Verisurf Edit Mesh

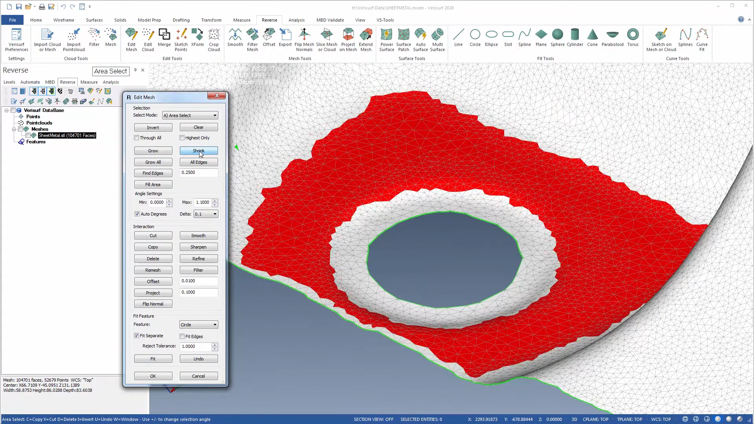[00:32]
adjacent band of triangles to fine-tune a mesh selection. For Rapid Selection, Fill Area selects all triangles inside the current selection,
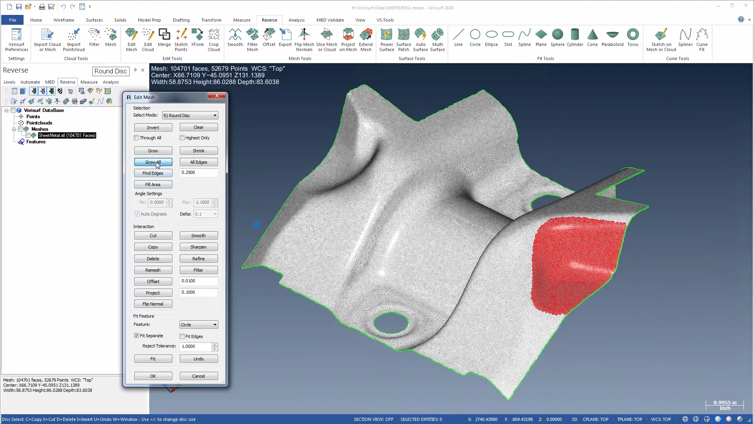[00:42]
and Grow All expands the selection to all triangles within the mesh boundary. To clean a measured mesh, for example, select the portion to keep, Grow All,
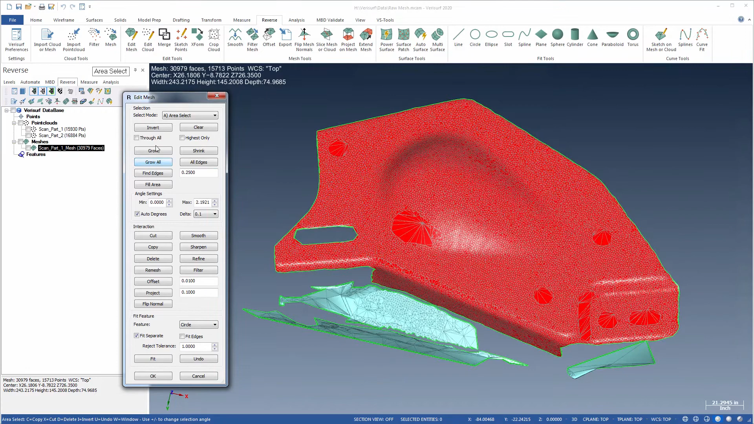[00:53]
invert the selection, and delete the remainder. The Find Edges command selects all triangles with at least one side greater than the input value. When a mesh is fit to a point cloud that has uniform spacing, this command helps to quickly identify non-uniform triangles, such as those in the holes and other voids in the mesh, or areas that need to be refined. A similar function, All Edges selects triangles with at least one side along an open edge of the mesh.
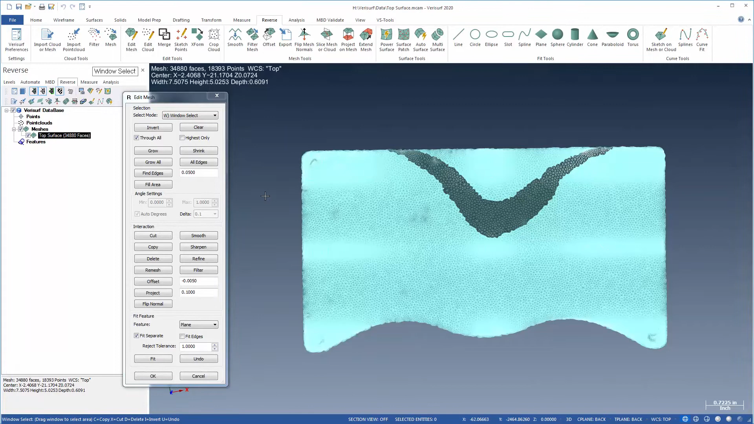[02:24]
Viewing the reversed areas from the front side, with Through All disabled,
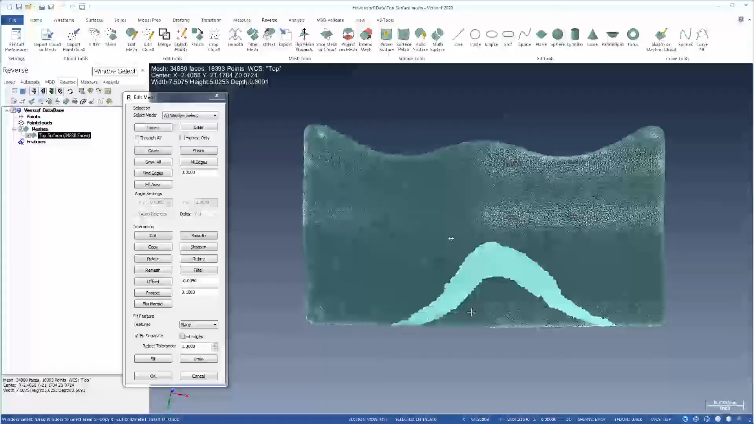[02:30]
the regions are selected, and flipped normals is then used to harmonize their orientation with the rest of the mesh.